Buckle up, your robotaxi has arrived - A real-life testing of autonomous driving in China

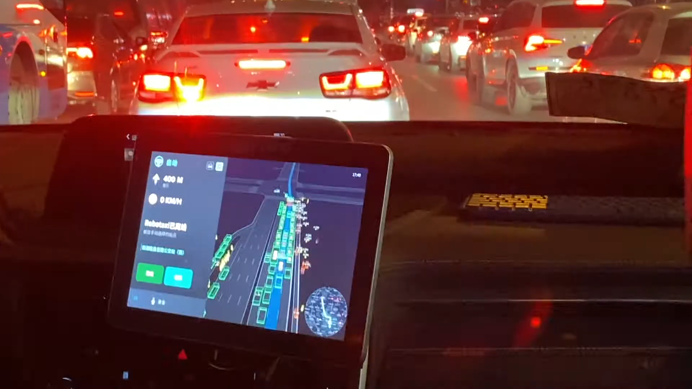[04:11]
it is not hard to tell that sensors are able to pick up way more than what our eyes are able to see. Even a car hundreds meters out on the other side of the street with multiple objects in between can also be immediately
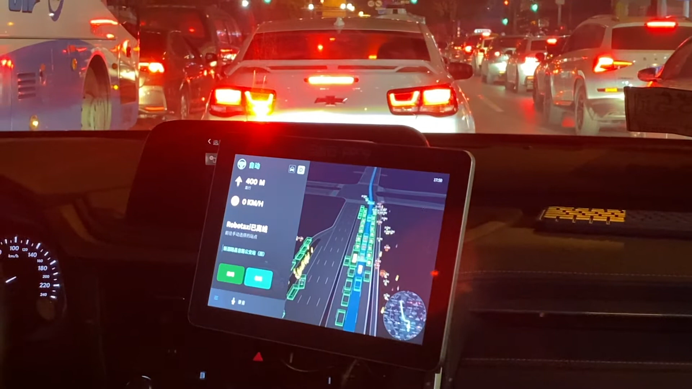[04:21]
detected by sensors and duly reflected on the map. The only two outstanding scenarios during our ride I took notice of had nothing to do with safety.
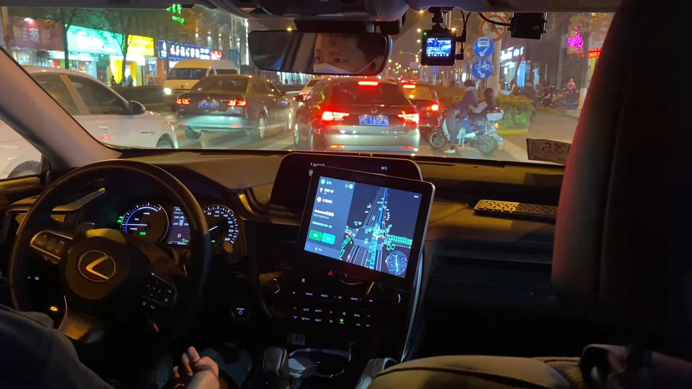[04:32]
One is that the driver in front of us pulled off at an illegal spot. The robo-taxi wasn't able to tell it was a parking situation and waited there for rather long. The safety operator had to intervene and instruct the car to move away. As the next lane became rather busy because the one we were in was blocked, the robo-taxi, programmed to be extra polite and cautious, tried for at least two minutes to switch the lane. I don't think any human driver would have waited that long,